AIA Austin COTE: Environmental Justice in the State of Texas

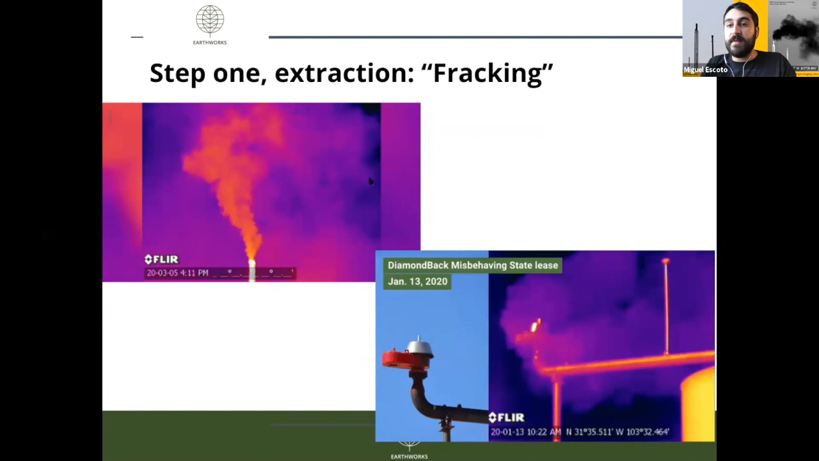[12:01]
So even if you don't see a steam stack the way you see it with coal, this is still what happens on the ground in the oil field. There is emissions of oil and gas. Step two, transportation.
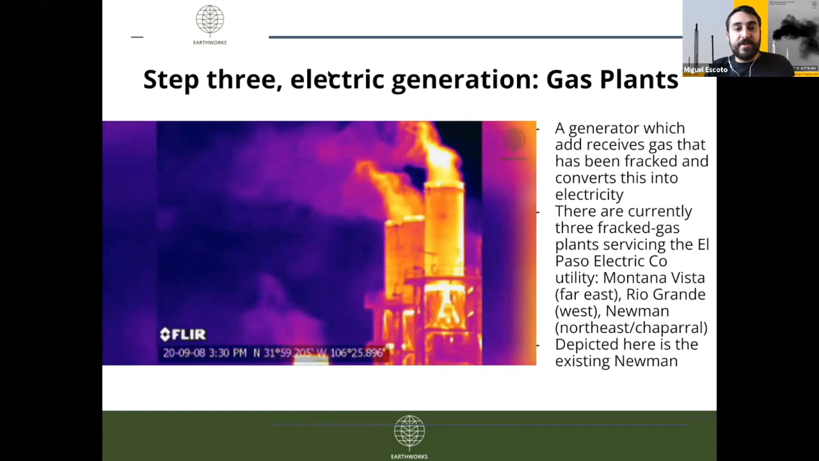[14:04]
the ones that I mentioned previously that affect vulnerable communities like Chaparral, Montana Vista, and Sunland Park. You can see here with optical gas imaging visualization that, again, this is not a clean process.
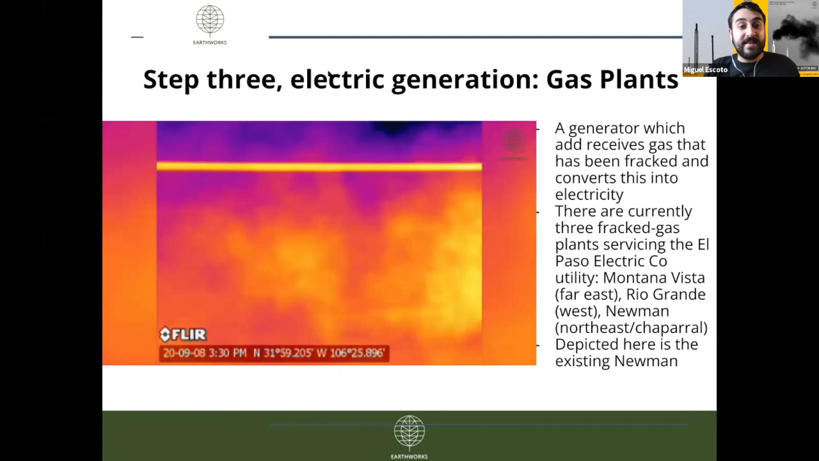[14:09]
It emits methane, it emits greenhouse gases. And then fourth step is toxic water.